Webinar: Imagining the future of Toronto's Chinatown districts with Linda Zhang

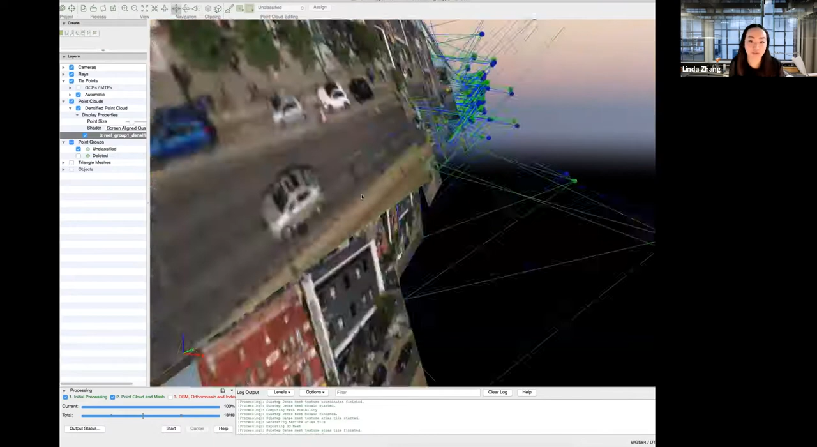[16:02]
And in the field of architectural preservation, 3D scanning has become the standard technology through which things are documented. While it has become increasingly affordable, for example, you can even now do small scale 3D scanning directly from your smartphones with cloud processing,
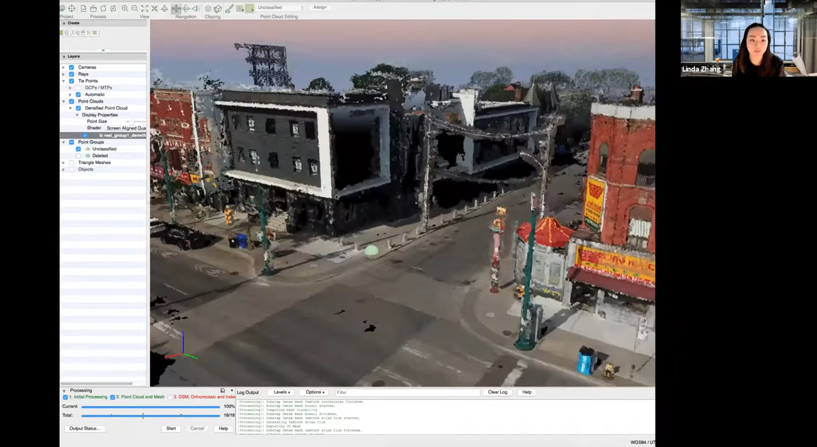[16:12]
to 3D scan an entire neighbourhood at a usable resolution still remains prohibitive for,